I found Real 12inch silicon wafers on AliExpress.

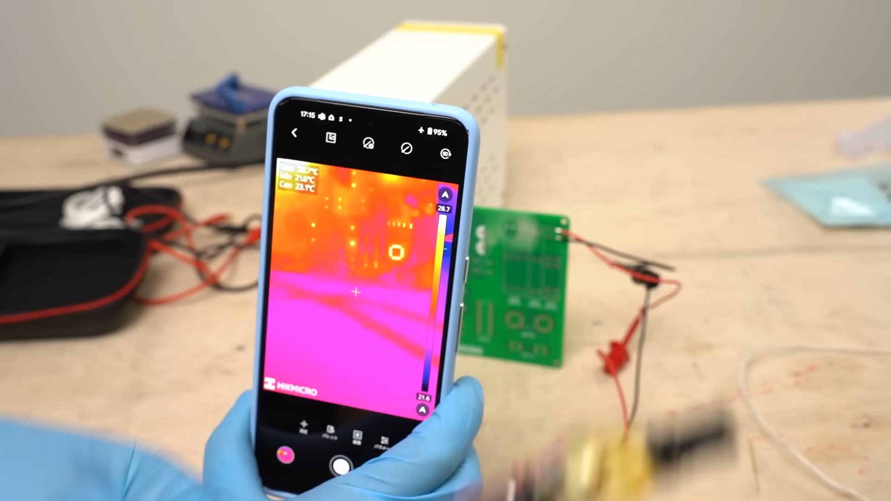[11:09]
You can identify heating spots using rosin in this way, but as you can see, it's a lot easier to use a thermal camera.
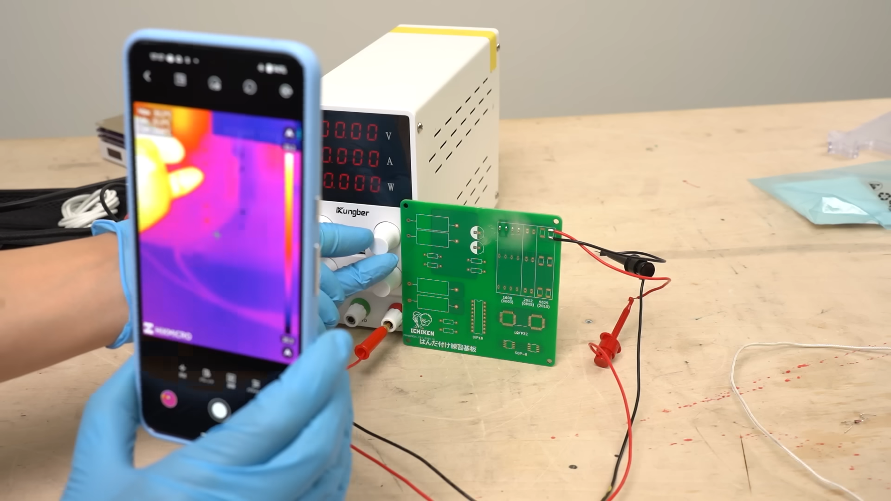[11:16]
Thermal cameras are more expensive, but you can tell the heating spots way easier using them.